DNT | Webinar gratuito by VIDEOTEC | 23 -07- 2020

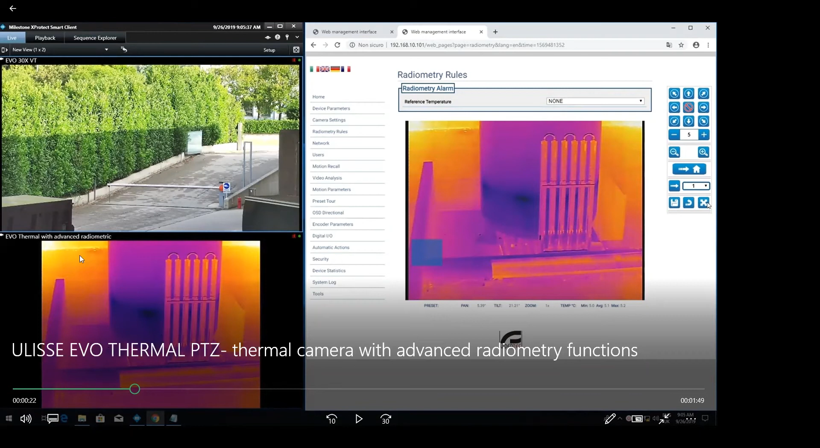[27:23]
El mismo equipo, la misma mecatrónica, el mismo uliceo, pero uno con cámara de y noche, que esta es la tecnología deluxe, la uliceo. Y abajo se muestra la cámara térmica con la radiometría avanzada. Entonces, aquí vemos que el ingeniero va a empezar a programar la zona de interés, que es esta tubería. Por ejemplo, aquí, cuando suba la máxima temperatura, cuando suba el máximo, a los 50 grados centígrados, nos va a generar una alarma. Pero, ¿qué vamos a hacer?
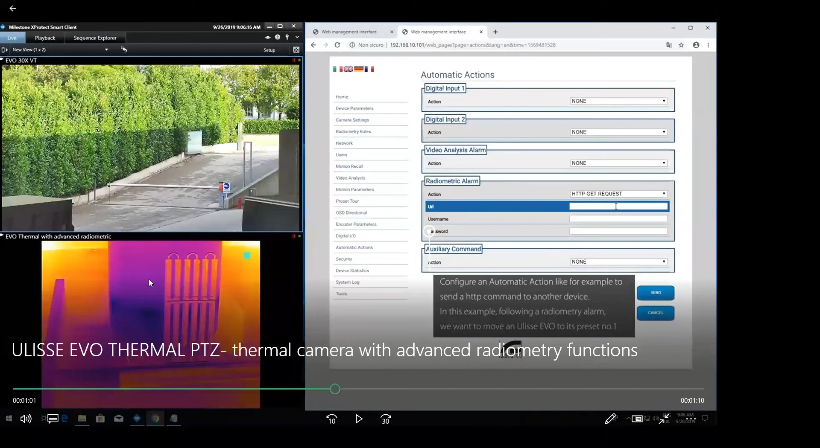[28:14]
A través de HTTP, nosotros podemos programar el preset de esta cámara. ¿Cuál es el preset? Bueno, cuando se genera una alarma en el equipo de noche, el preset va a ser visualizar el mismo tanque, pero a color. Entonces, aquí yo pongo el URL del preset que se va a generar cuando se haga la alarma del equipo de noche.
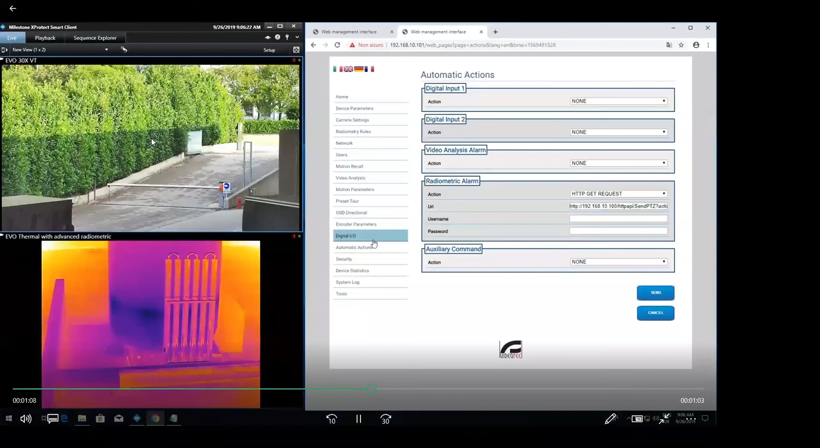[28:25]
Que, pues, en teoría, nuestros equipos se están comunicando, se van a comunicar entre ellos. Entonces, aquí vemos en la imagen cómo va subiendo la temperatura. Aquí hay una, la información de cuánto sube. Cuando se vaya acercando a los 50, 40 grados, se va a ver un poco más en grande para que vean la, cómo va subiendo, 44.
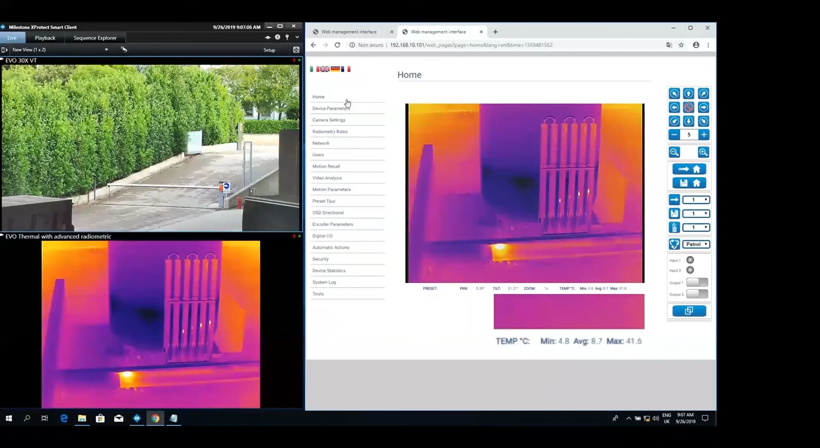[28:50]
On screen: max 41.6°C, min 4.8°C
Recordemos, cuando se genera a los 50, va a generar la alarma y tenemos que voltear cómo la cámara día y noche genera la alarma y visualizamos qué es lo que está sucediendo.
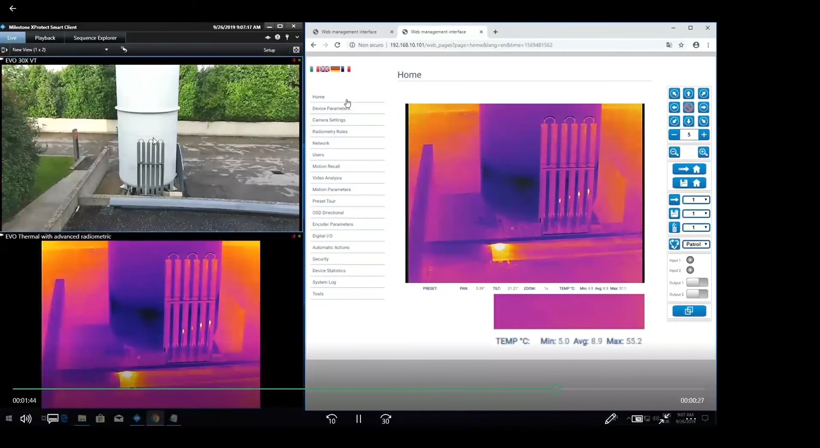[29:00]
On screen: max 55.2°C, min 5.0°C
Y, pues, bueno, aquí tenemos doble tecnología, doble seguridad.
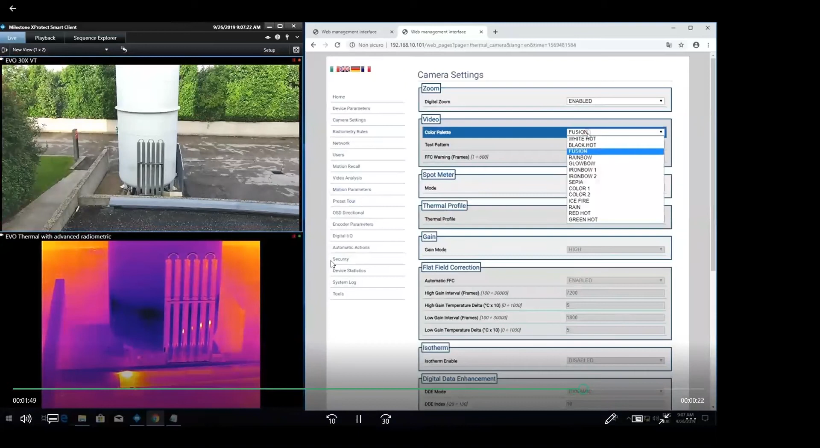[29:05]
O sea, estamos viendo un parque térmica que está elevando y en día y noche qué es lo que está sucediendo.
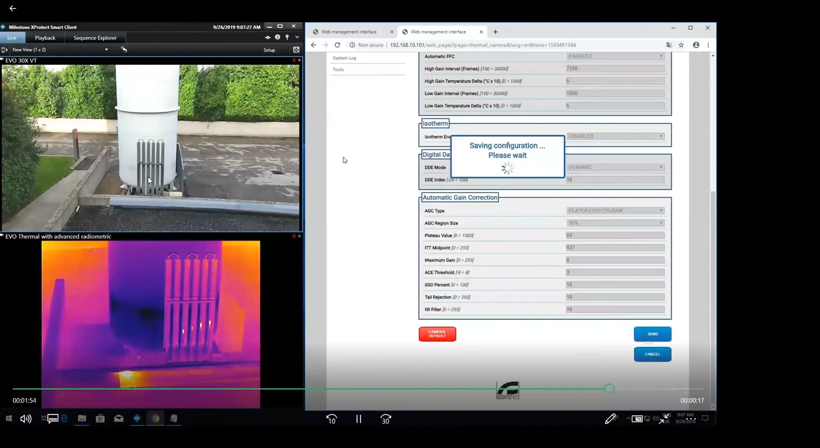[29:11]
También yo quiero ver que no esté generando a lo mejor algún tipo de humo o que esté generando un incendio.
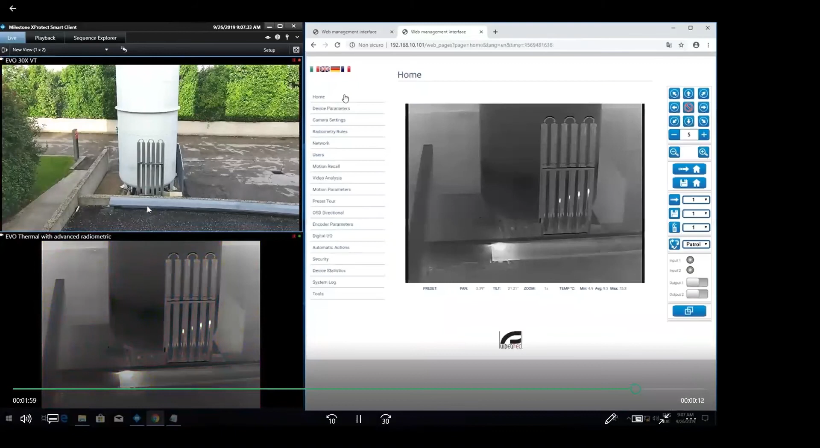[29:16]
Quiero estar más seguro de qué es lo que está sucediendo en el área con esta aplicación que es día y noche. Entonces, podemos agregar esta tecnología que es ya sea el equipo LICE o con día y noche tecnología de LUX,